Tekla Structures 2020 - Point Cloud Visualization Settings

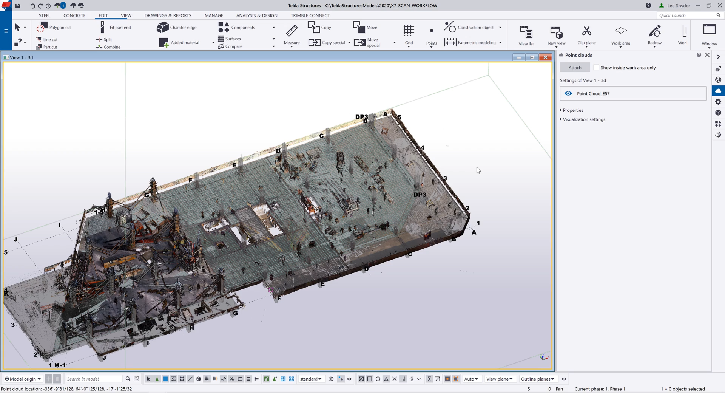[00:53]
You can see that the point cloud will now show up and I can begin to view and interact with that in any way.
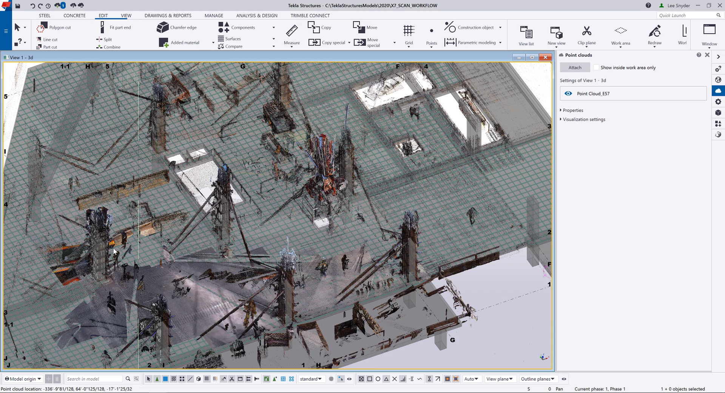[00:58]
So if we take a look across as we pan over here in previous versions,
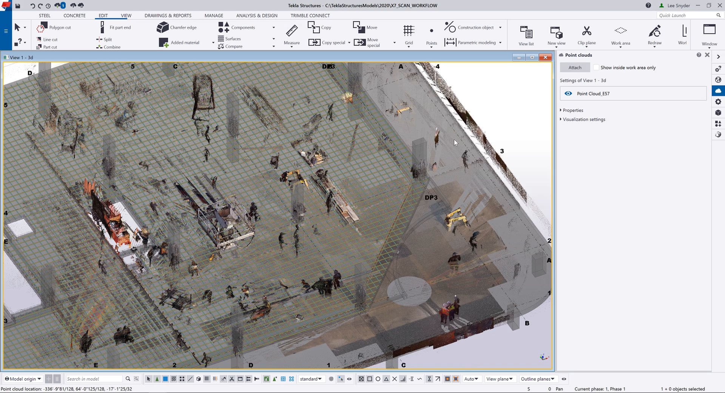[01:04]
as you would zoom in, sometimes these point clouds would get really
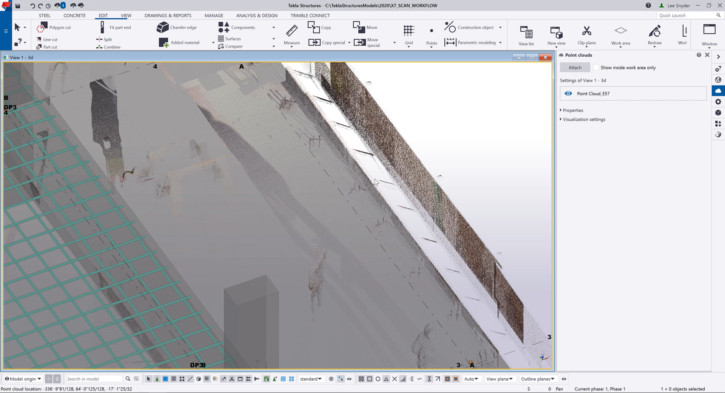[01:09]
pixelated and you would lose a lot of clarity as you can see here. So here very faintly, you can see that we have some anchor bolts or embeds that could be on your project. They're sticking up. If you click on the visualization settings, you can see that we've added in point size and density, which will improve the clarity as you zoom in. So if you want to beef up the density, you can do that.
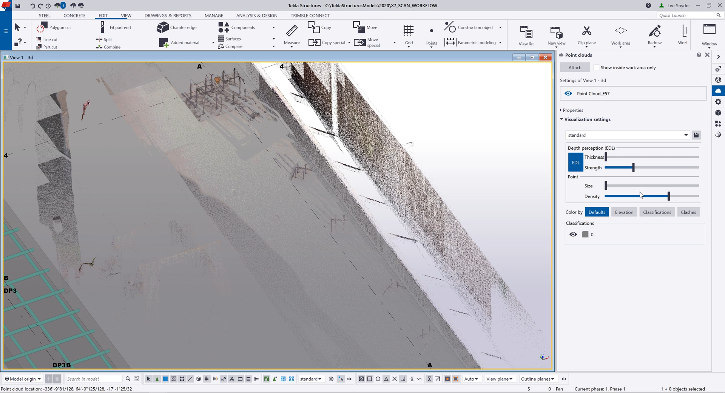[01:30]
We can then also adjust the size and you can see now that it's much easier to view the point cloud as before. Typically you'd get something like that.
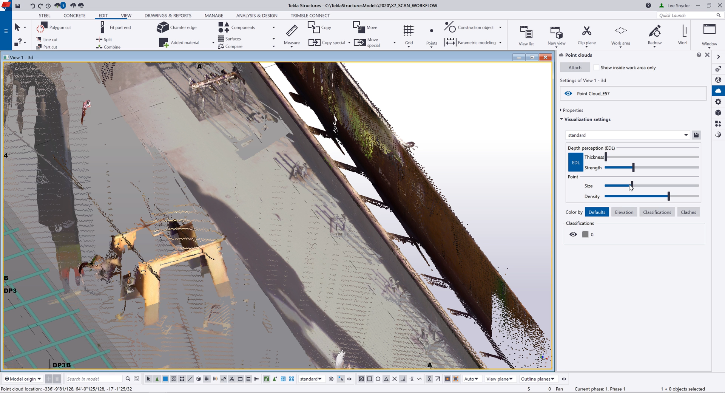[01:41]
So you can play with those to adjust them as needed to give you more visibility within your project. The other thing that we've added is this new clashes option. What this allows you to do is to highlight a native model object and it will then colorize the point cloud in relation to the proximity of that model object defined by certain tolerances.
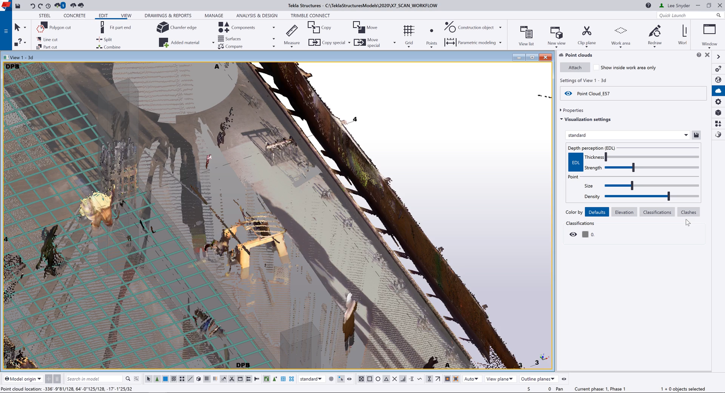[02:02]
So to show you what I mean by that, let's go ahead and switch this to a plan view and I'll zoom into the
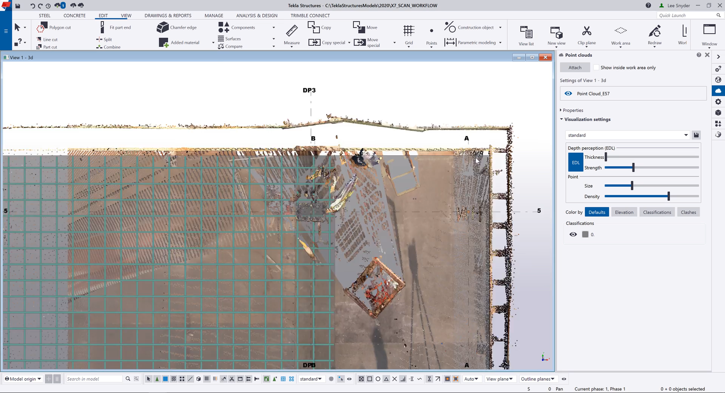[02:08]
top corner of this and I'll come in and adjust the size and the density here so we can see this a little more clear.
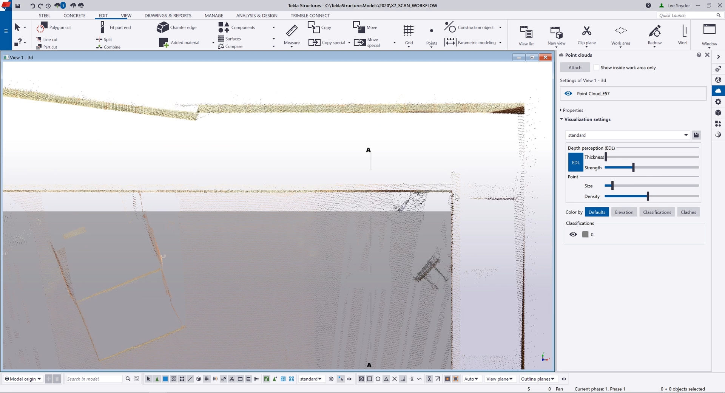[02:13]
But here, this is the design model where we had the edge of slab. And then you can see this line up here, that's where it was actually poured out on site. So if I want to measure what that distance is, I can come in and just snap to the edge of the slab, put in my measurement there so it's about 5 and 3 sixteenths. And now what I can do is I can turn on the clashes and be able to colorize this information.
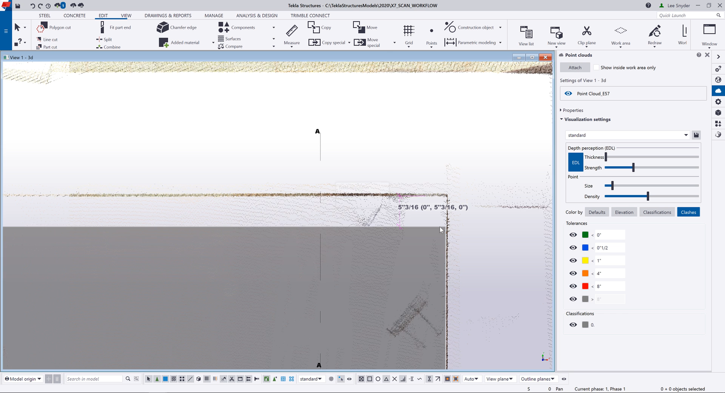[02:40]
So if I select that object, it will then colorize the point cloud to show me how far away the point cloud is from that model object. So you can see over here on the right hand side, I can control the colors. I can define the values for my tolerances. And since this exceeds the 4 inches, that's why it's showing up in red here.
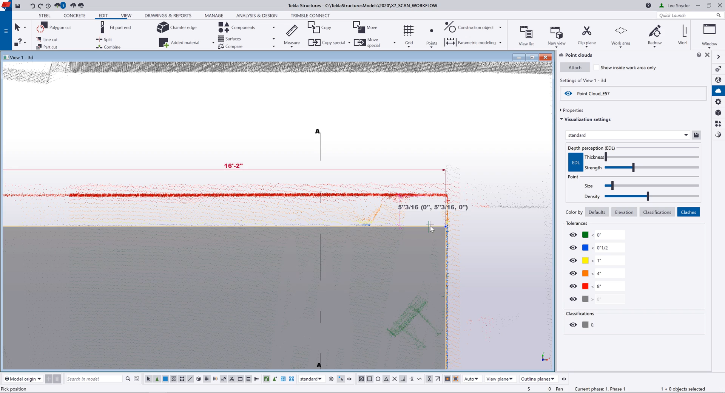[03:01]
And if I rotate this model around, we can see it even more clearly here within 3D.
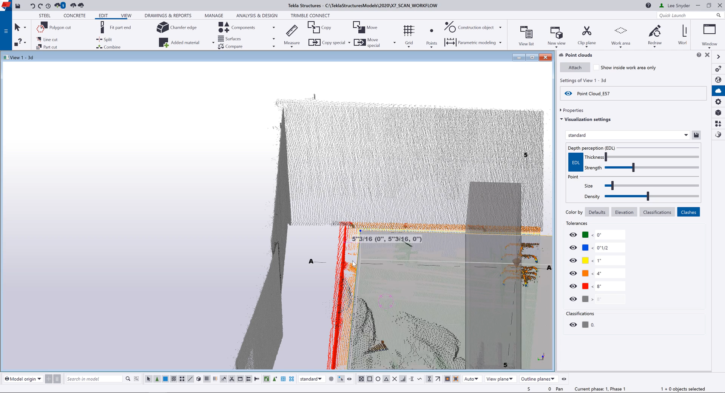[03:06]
So if I switch this, you can see that we have that about 5 inch gap there all the way down.
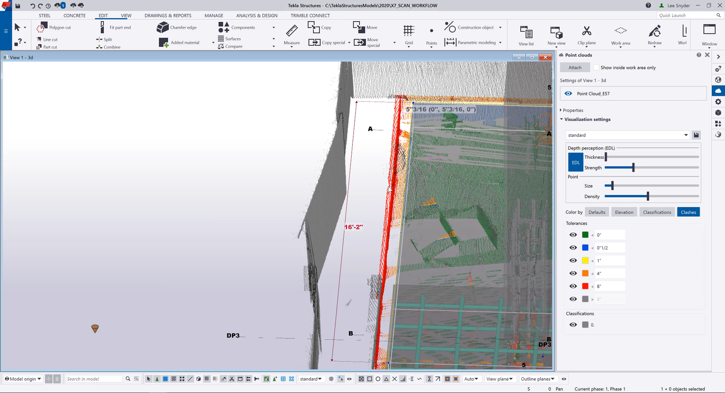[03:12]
So if I want to adjust my model, the colorization will update in real time. So if I go back and click on this object, we're using direct modification, I can just click and drag this up.
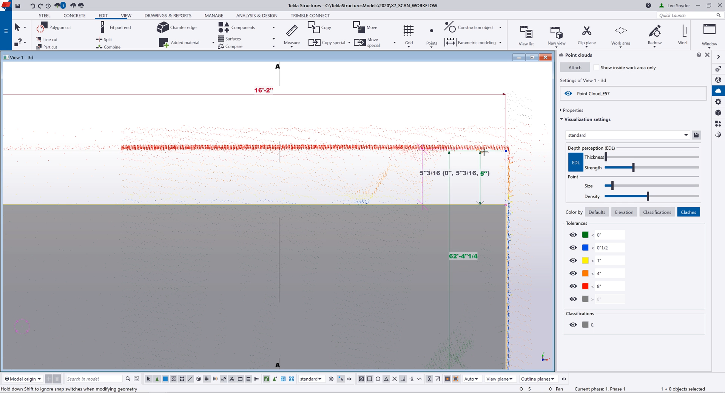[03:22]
And I'll just drag it up just to 5 inches so we can see again how these tolerances work.
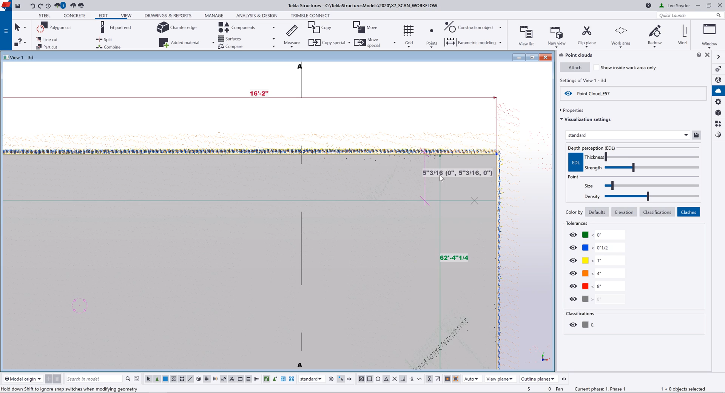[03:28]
And now you can see that those colors have updated. And if I rotate this around,
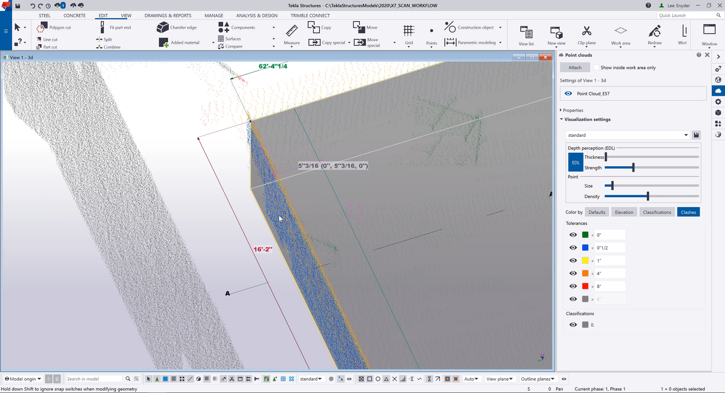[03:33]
you can see now that it's then colorized in blue because we're within that half inch tolerance as defined here. And if I zoom out, you can see further on down that line.